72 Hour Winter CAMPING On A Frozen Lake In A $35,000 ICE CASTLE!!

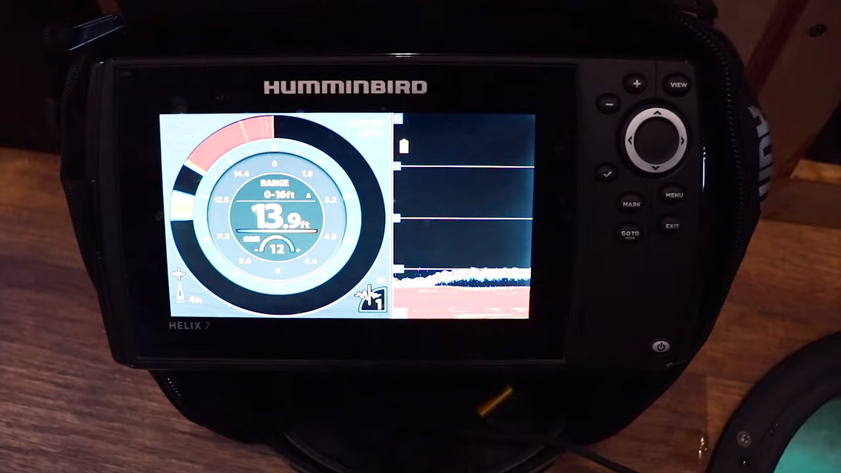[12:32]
On screen: depth 13.9 ft
All right, guys, so I'm gonna give you guys like a real tour of this place in just a little bit, maybe towards the end of this video, but we have some active fish already.